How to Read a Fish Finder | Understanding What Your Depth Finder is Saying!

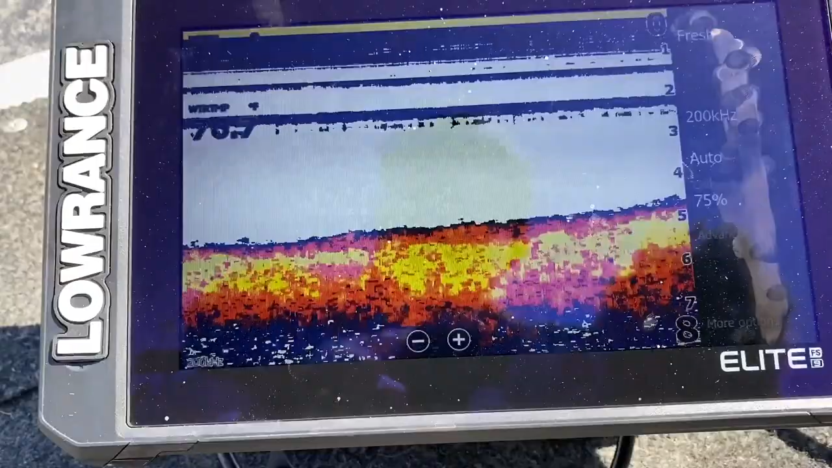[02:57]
different settings as far as how your higher frequencies
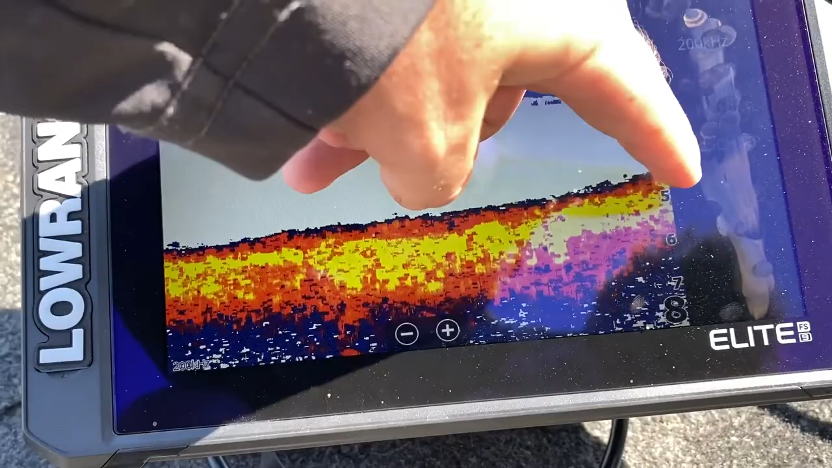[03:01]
and stuff and we'll click on that and just show you what it actually changes so
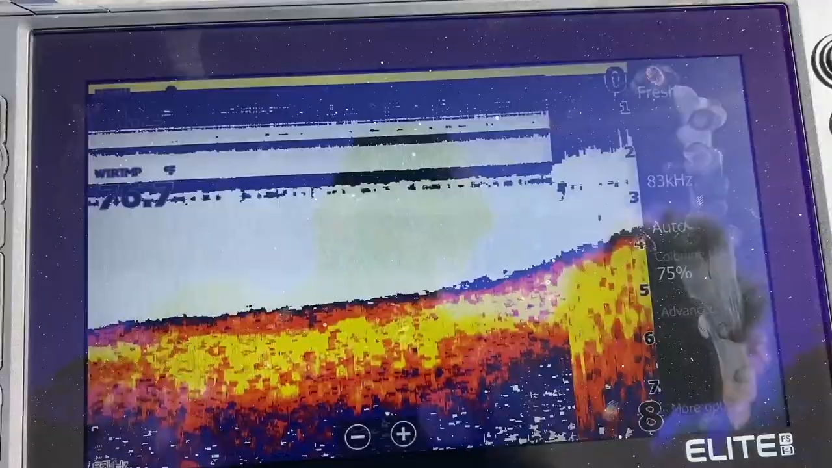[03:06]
here's my
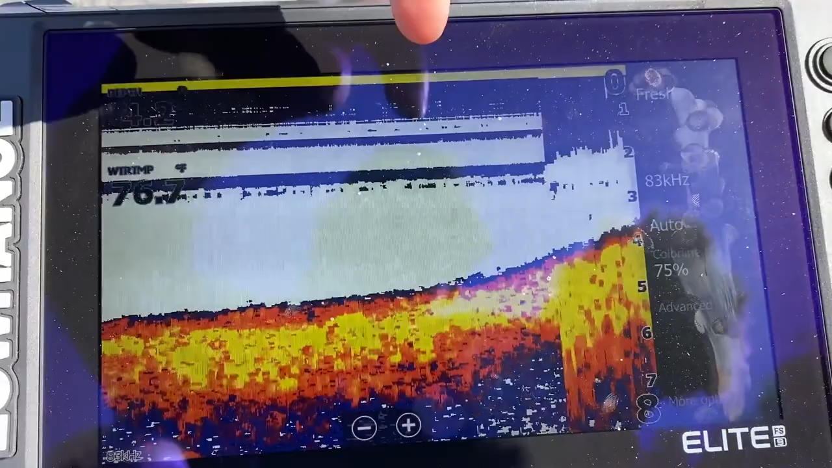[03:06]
old settings as you can see and then the new ones are coming and it's just a different frequency
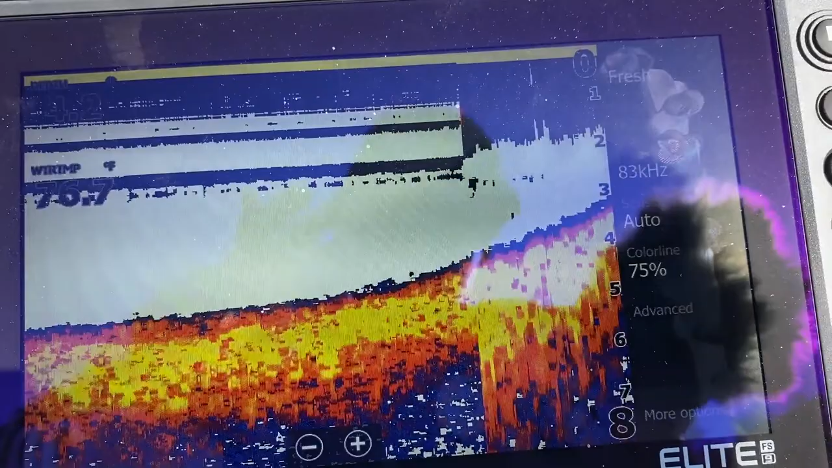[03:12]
that you know it makes it to me it's not as clear and
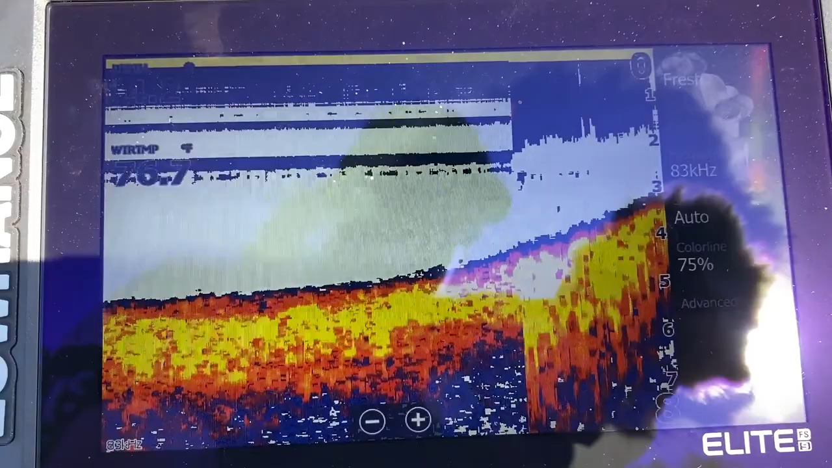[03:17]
that's why I'd prefer you know not to use it unless you're going in deeper water now shoot
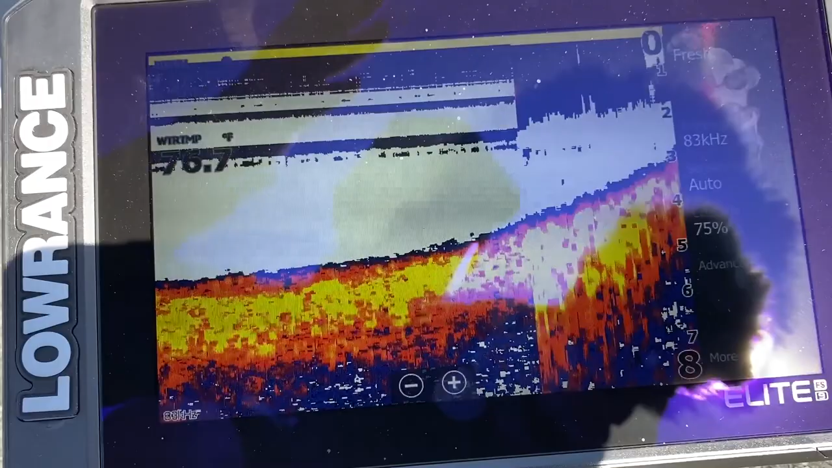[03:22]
I'm sitting really shallow right here trying to get out of the wind so you I you know
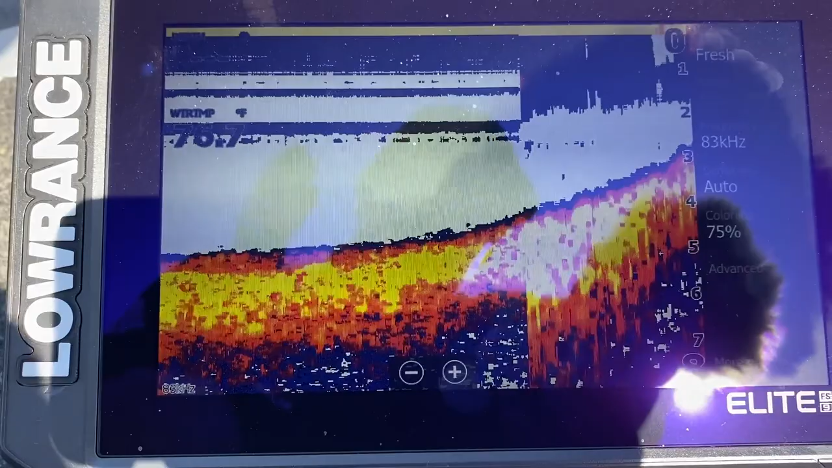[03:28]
I need a higher sensitivity and that's why I was leaving it at the 200 so that is how you read a depth finder very